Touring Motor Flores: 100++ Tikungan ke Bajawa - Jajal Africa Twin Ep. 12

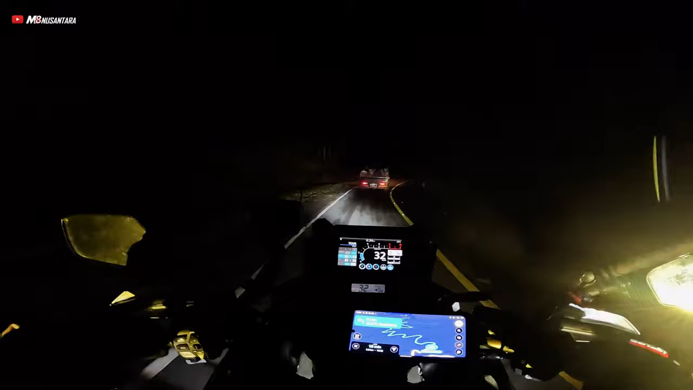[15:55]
Tuh, Bajawa tuh di depan. Bajawa di depan.
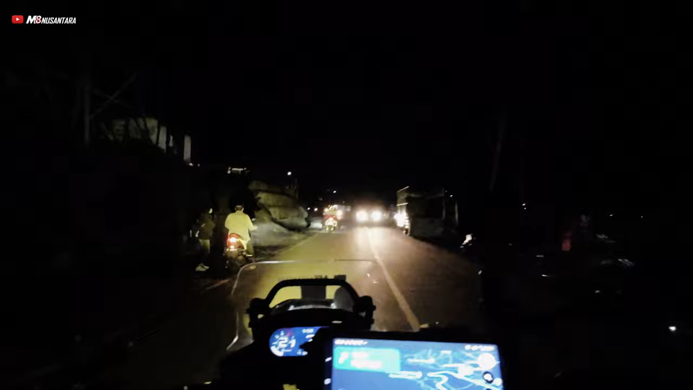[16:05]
Mendekati kota Bajawa, lalu lintas mulai ramai lagi. Kami berpapasan dengan seberapa lagi. Dan mulai banyak lampu.
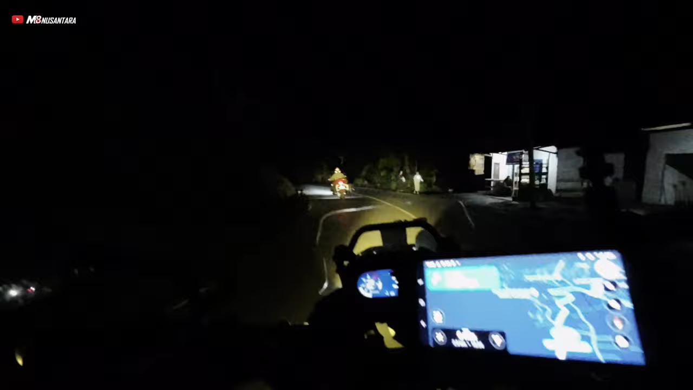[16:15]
Setelah berhenti sejenak di Bajawa untuk makan malam,
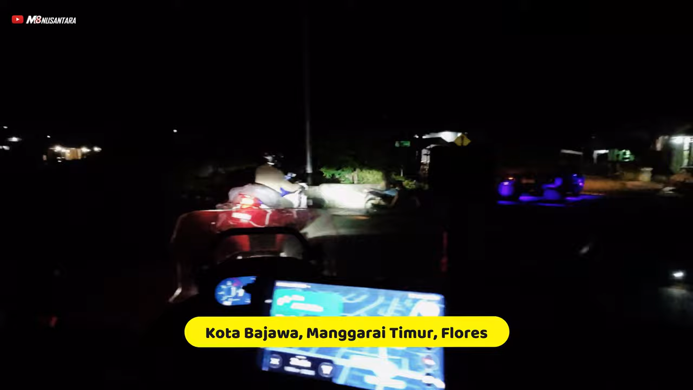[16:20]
kurang lebih pukul 20.30, kami lanjut perjalanan menuju penghinapan.
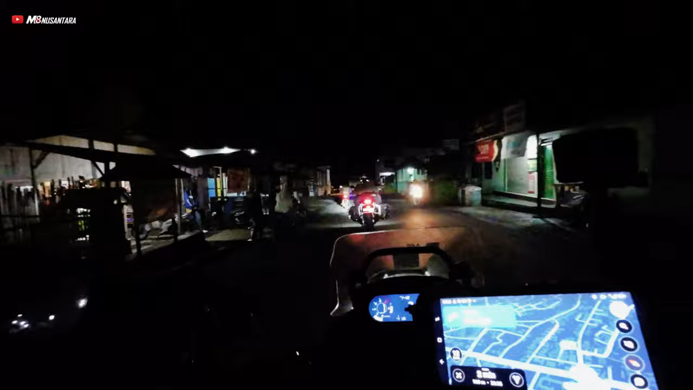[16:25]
Udara di Bajawa cukup dingin kalau malam begini. Sedikit di bawah 20 C. Dan kota ini sudah mulai sepi. Demikian akhir video ini.